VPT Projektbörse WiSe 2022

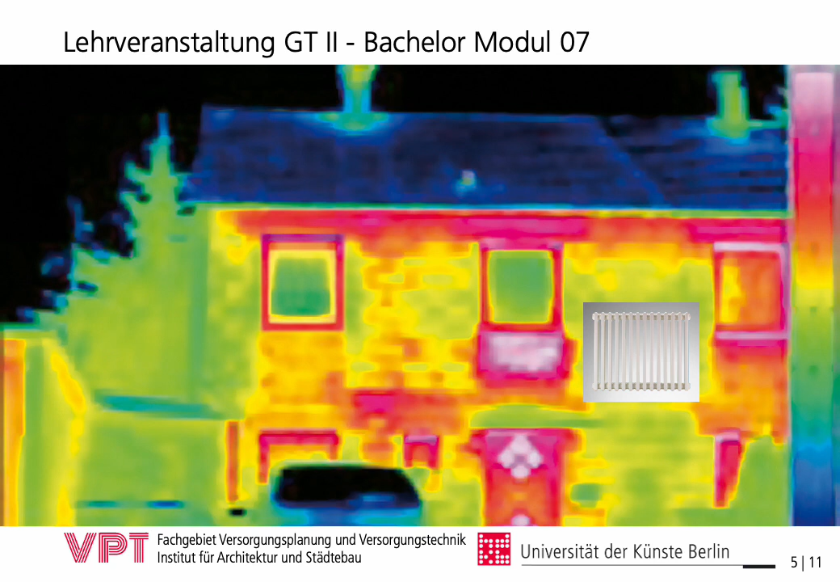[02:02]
Im zweiten Studienjahr werden wir innerhalb der Lehrveranstaltung Gebäudetechnik II vertiefende Themen der Baufysik behandeln, wie zum Beispiel die Problematik der Wärmebrücken, die auf diesem Bild sehr schön durch eine Infrarotaufnahme dargestellt ist. In der Vorlesung von Gebäudetechnik II werden wir uns zunächst mit den Grundprinzipien einer energieeffizienten Gebäudeplanung befassen,